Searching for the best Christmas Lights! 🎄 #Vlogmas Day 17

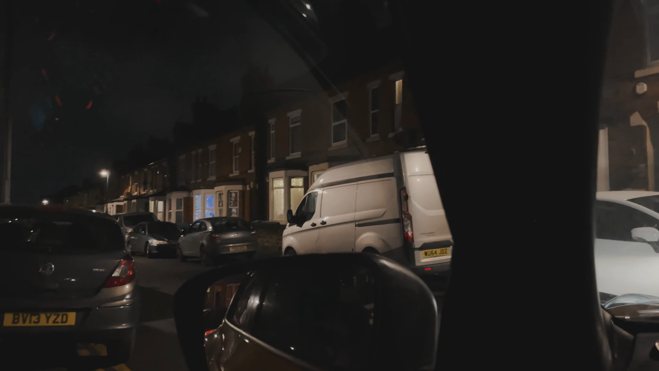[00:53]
Okay. Well, then there's another one on this road. Okay.
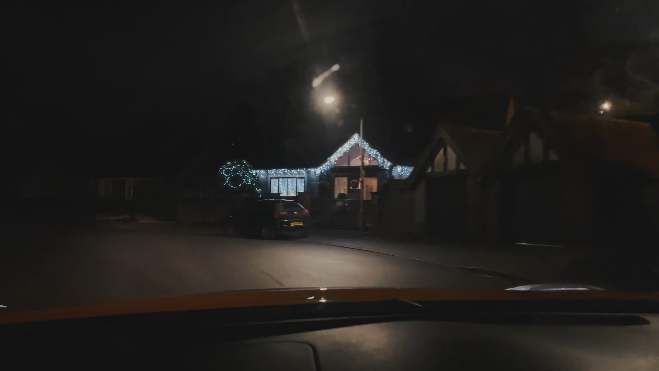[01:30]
Yeah, but that's what I'd have if I was ever going to do lights on my house. Oops, they've got outlines up there. Oh, hello.
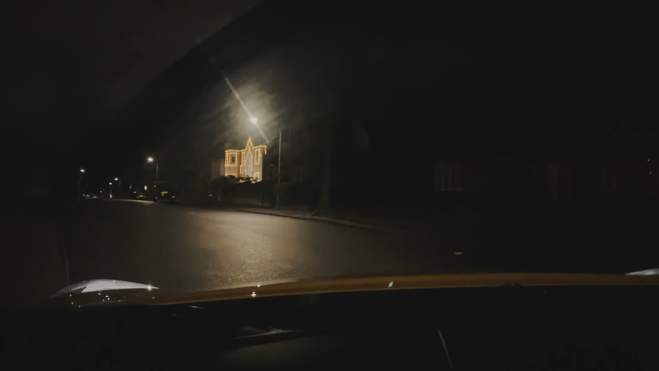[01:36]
What's this? Oh god, this is like the McAllister house. Look at it.
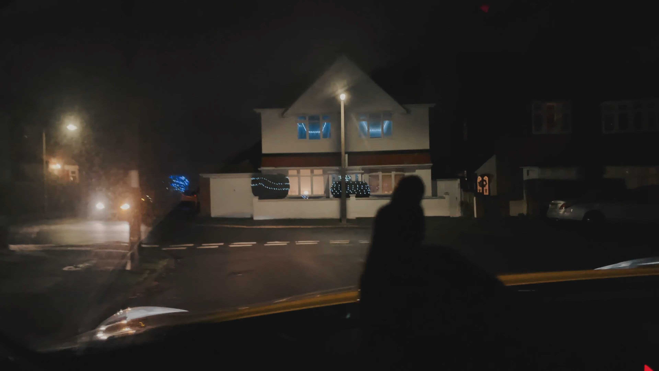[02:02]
Hey. That one looks nice. That one does look nice there.
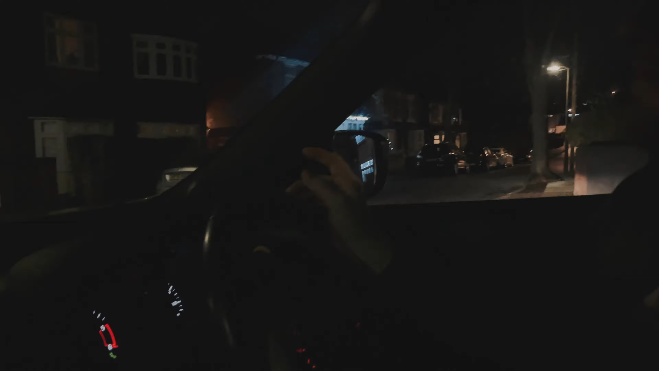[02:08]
Yes. I feel like more people do have outdoor lights these days, generally. It's a nice house as well. Pretty.
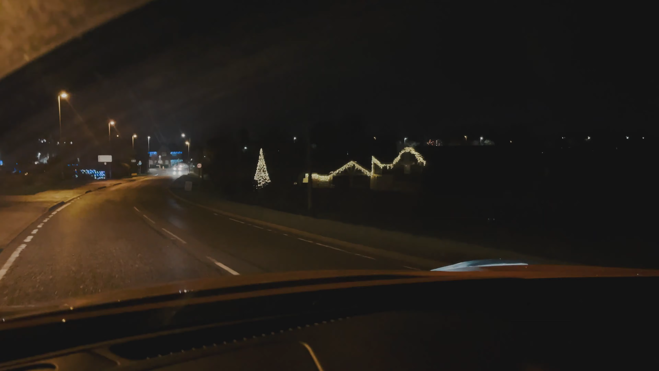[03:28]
They've got a big Christmas tree and lights all on the side. Well, this is a good effort. Look at that.